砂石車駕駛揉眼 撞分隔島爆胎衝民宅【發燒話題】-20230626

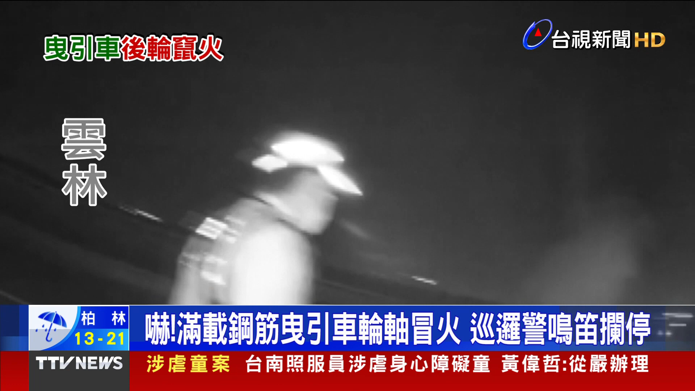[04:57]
到台南工地一开始有闻到烧焦味以为只是轮胎磨损不以为意没想到被警
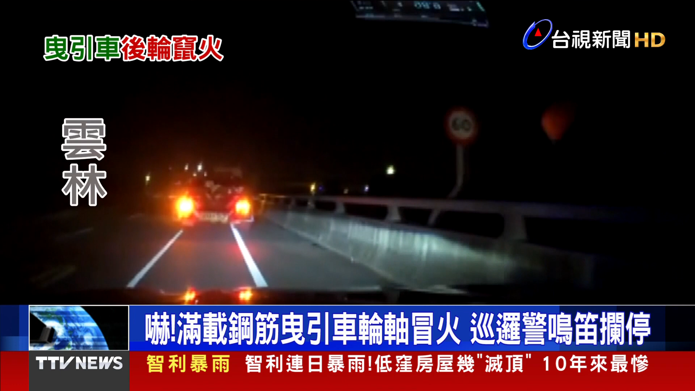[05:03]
方拦下提醒这才惊觉带起大调在现场警戒输打交通并取用备用水把火光交起司机庆幸好家载由警察